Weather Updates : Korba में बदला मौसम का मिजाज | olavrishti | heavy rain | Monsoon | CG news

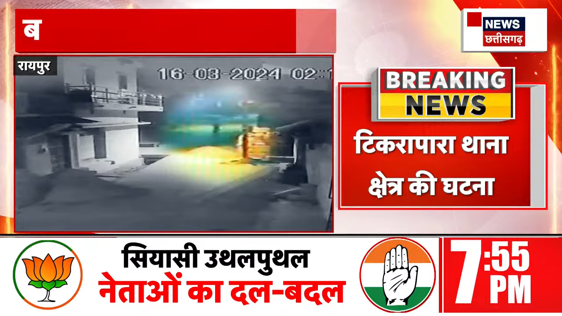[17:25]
की पूरी वार्दात हुई दरसल के घर पर वाशंग मेशीन में यहने रखे हुए थे जिसे द्वारा चोरू के द्वारा पार कर दिया गया